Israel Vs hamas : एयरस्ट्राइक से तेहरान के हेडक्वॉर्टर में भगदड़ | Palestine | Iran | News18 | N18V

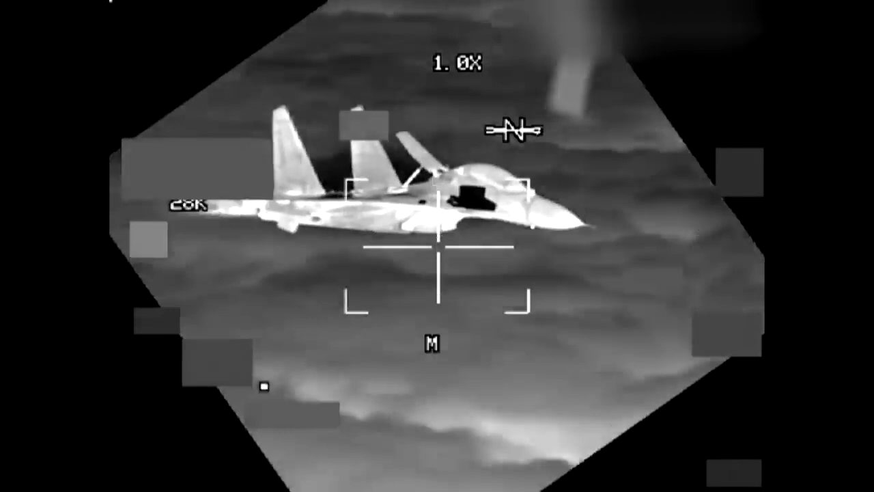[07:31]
करीब आगया था चीन के लड़ाको पाइलट के ऐसी हरकतों की वज़ा से दोनों ही जहाज के आपस में ठकराने
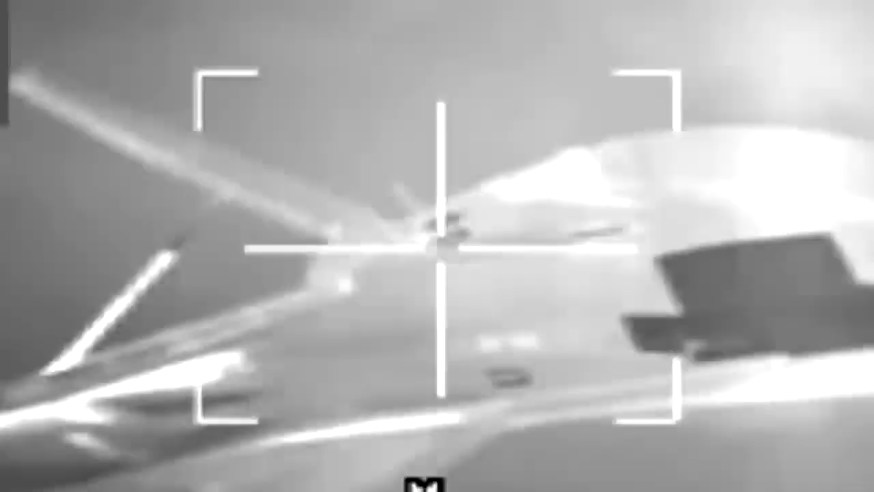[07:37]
के आशम का बढ़ गई थी इस करीवी मुर्बेड को पेंटागन ने आकरामक करा दिया है एक तरफ चीन से अमेरिका के भिड़न दूसरी ओर